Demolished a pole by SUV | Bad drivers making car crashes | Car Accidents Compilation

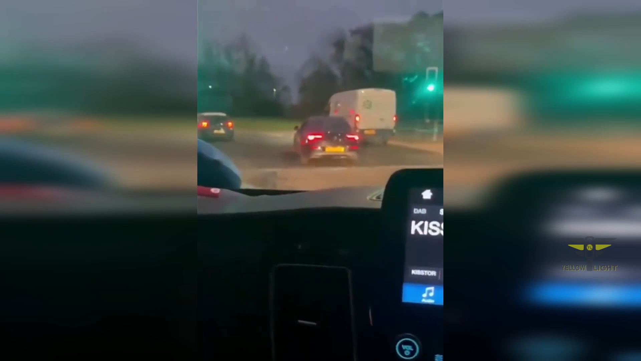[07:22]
You can stand on the iPhone and that shit hanging off his fucking motor. Mate, give me. Give me on your mind. Look, he's indicating right. Oh, shit!